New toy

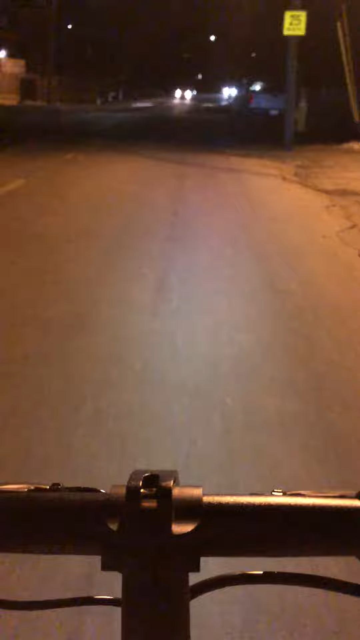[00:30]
here comes some traffic that's cool see what happens I got a light they should see me